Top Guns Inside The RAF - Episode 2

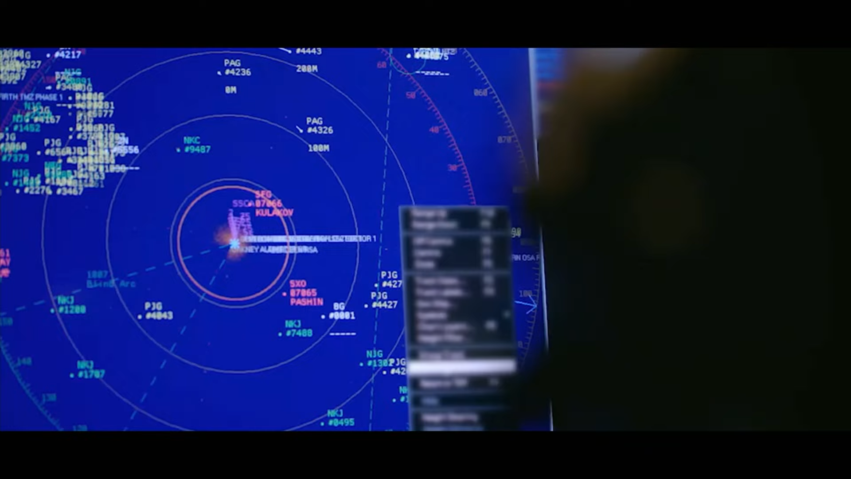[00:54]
The Russian vessel running along at ten knots. Everything that's happening with Russia and Ukraine, it's like a tinderbox.
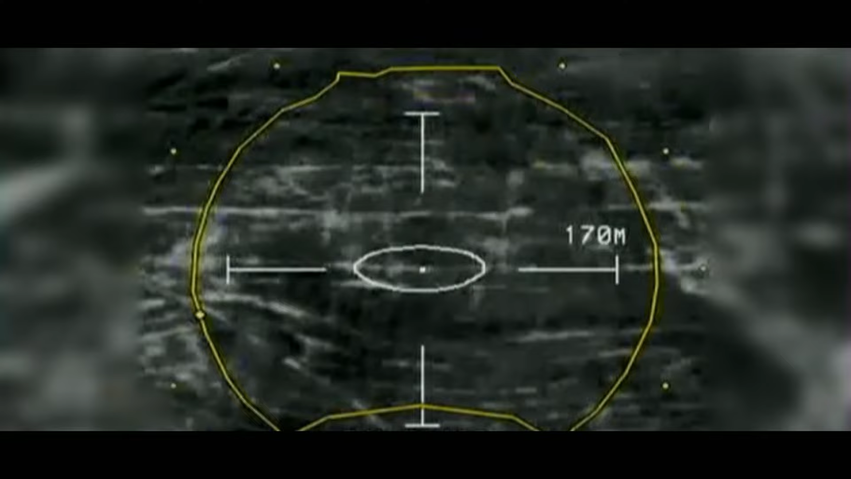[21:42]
equipped with a long-range infrared camera Churks can monitor Islamic State suspects from over five miles above
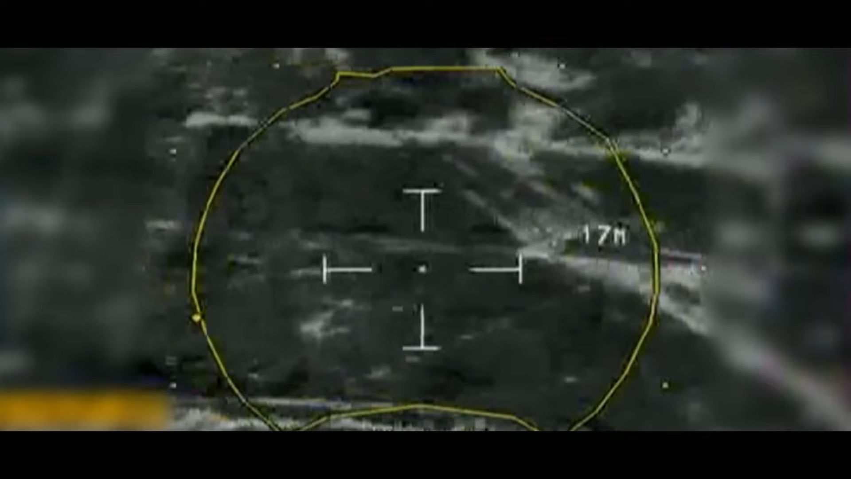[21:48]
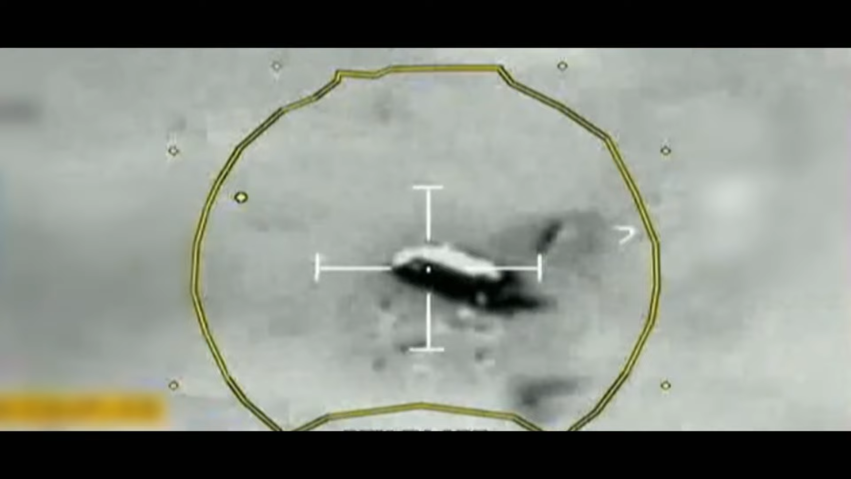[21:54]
I'm eyes on like a single truck
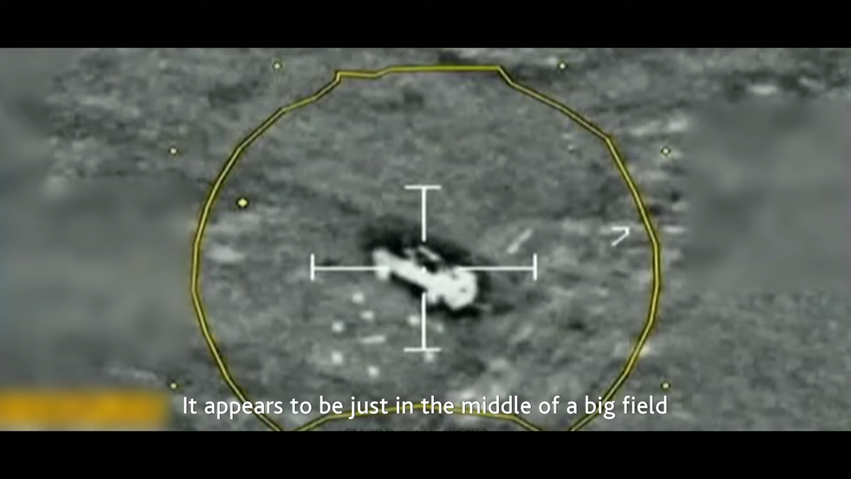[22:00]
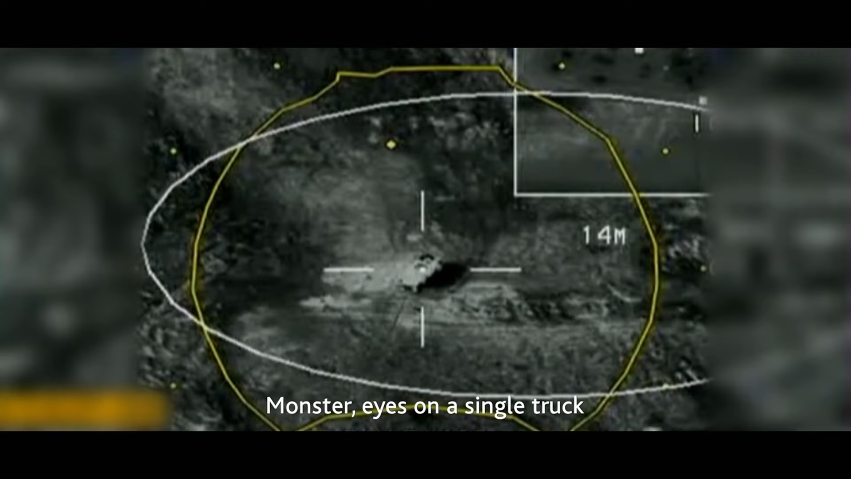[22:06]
it's orientated northwest southeast so there's a bunch of
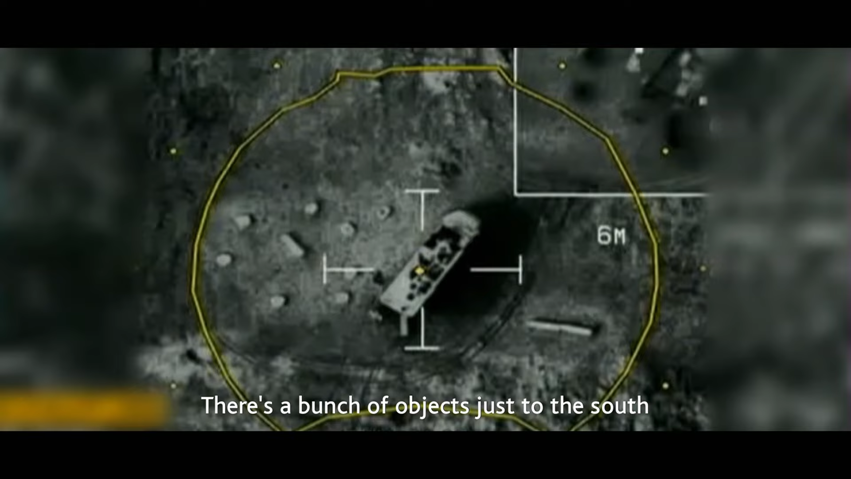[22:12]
objects just to the south um six in a circle and like a long rectangular object in the middle of it just request you maintain eyes on that truck
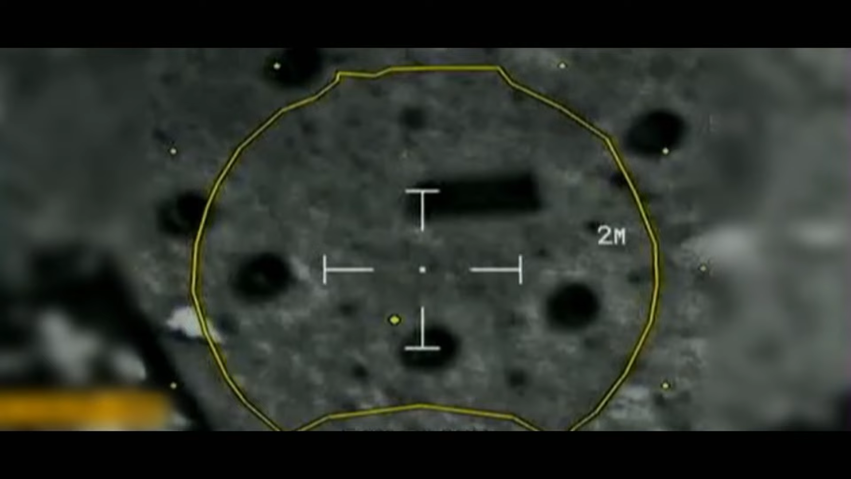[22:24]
can you ID any of the objects and that kind of circle just to the sides of it I'm about to pass over the top so uh we'll get a better look
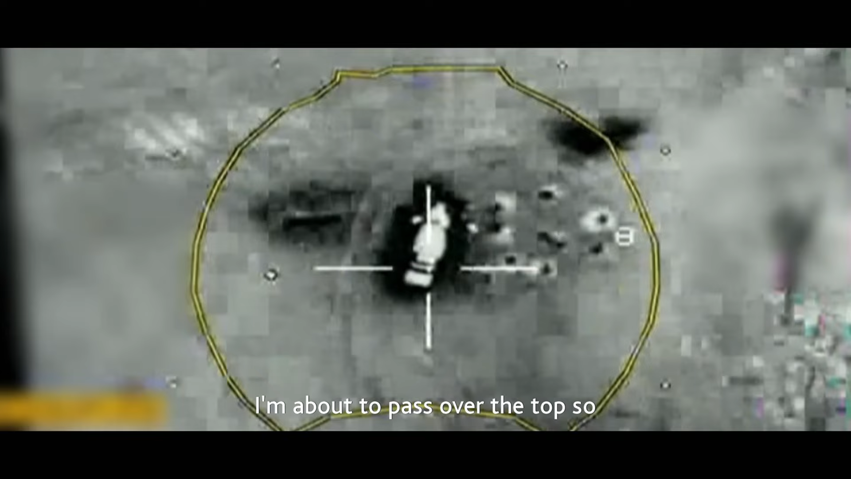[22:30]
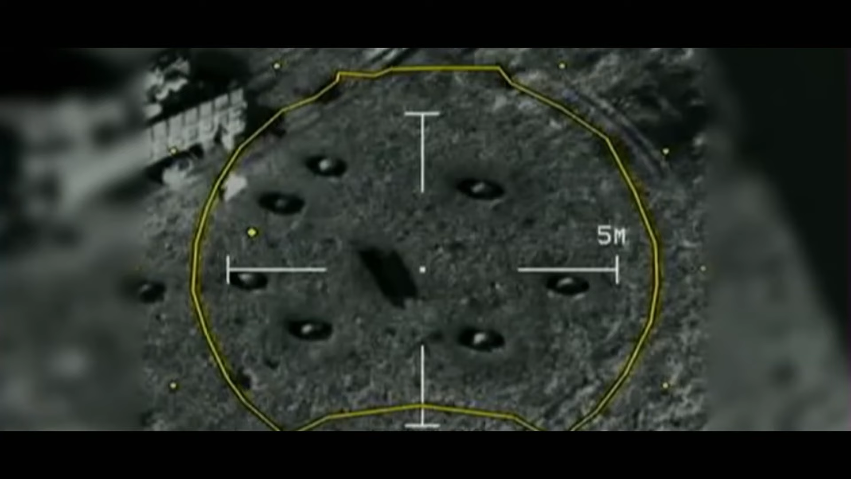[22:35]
those circles are holes in the ground
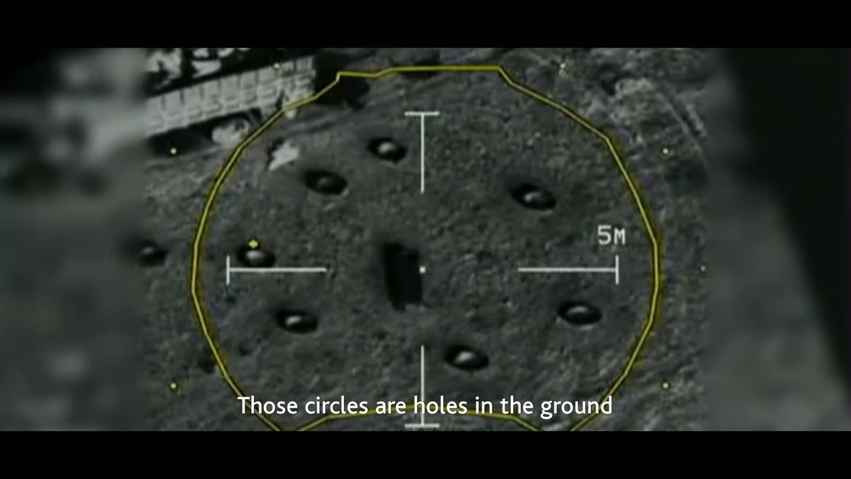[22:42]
in the back of the vehicle it looks like multiple barrels and boxes but it's hard to tell
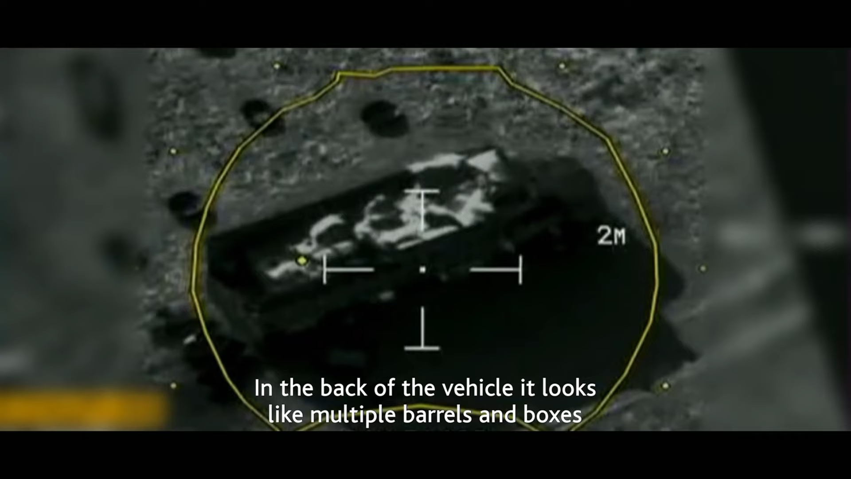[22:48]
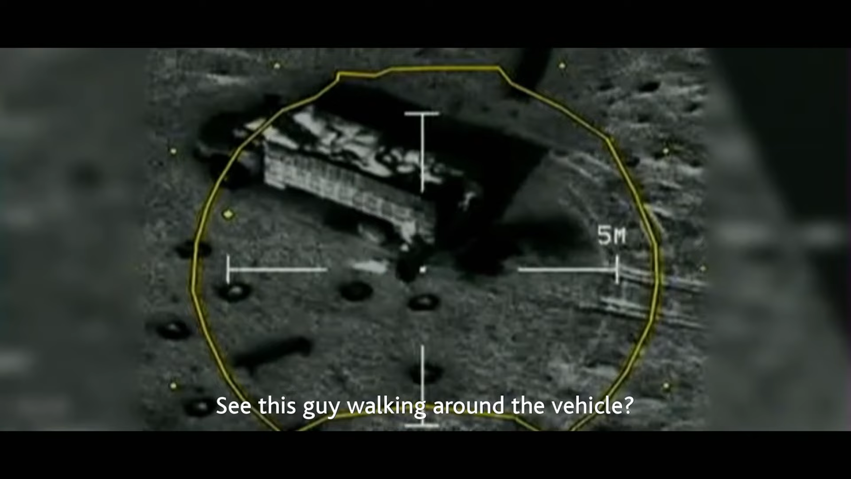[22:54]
you see this guy walking around the vehicle
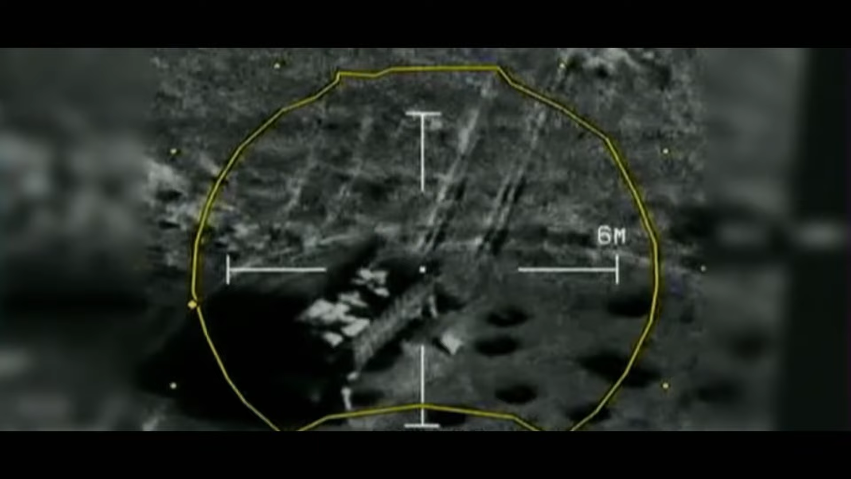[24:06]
Typhoon pilot Churks is monitoring a suspected Islamic State militant
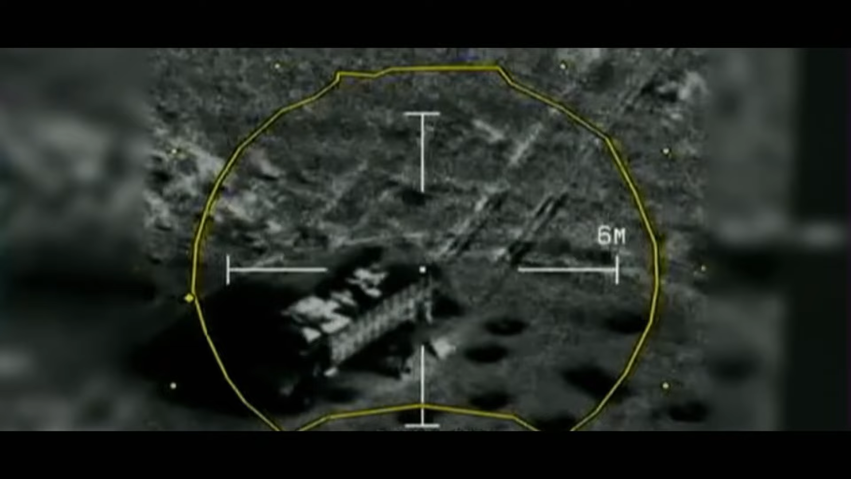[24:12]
what is this guy doing what are those holes in the ground is he setting up to fire another mortar is he getting ready for another attack
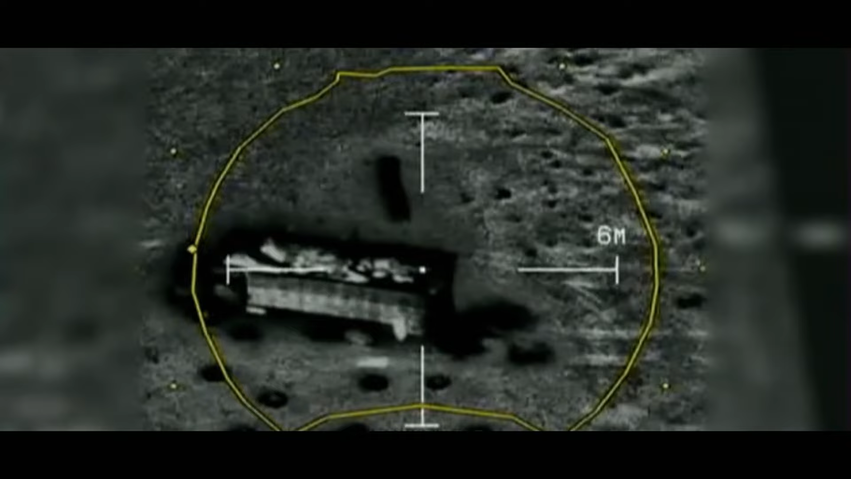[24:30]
it looks like he's got loads of bags or something
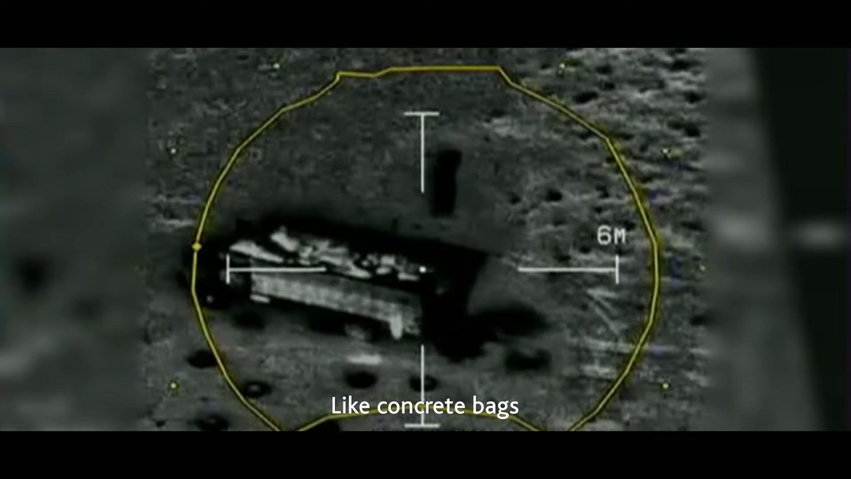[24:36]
like concrete bags my biggest concern is that he's just set up a new mortar position and now he's heading home where he can detonate it remotely
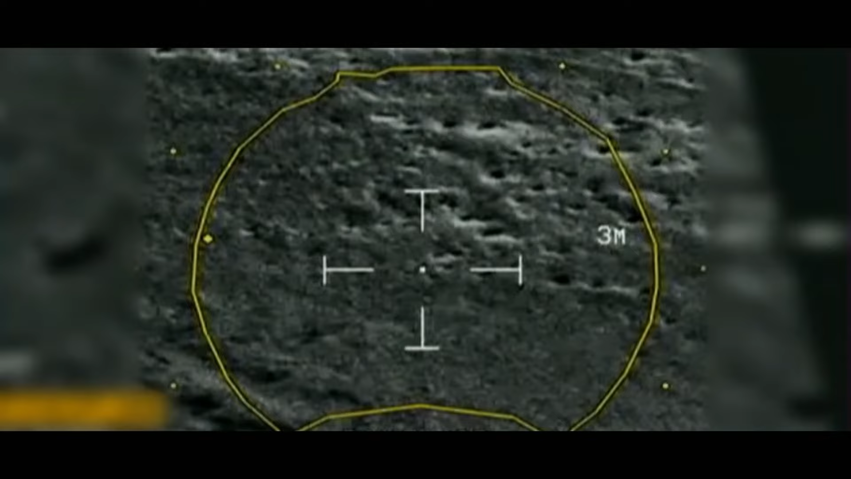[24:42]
I've got a decision to make either he's going to kill our troops or we're going to have to take him out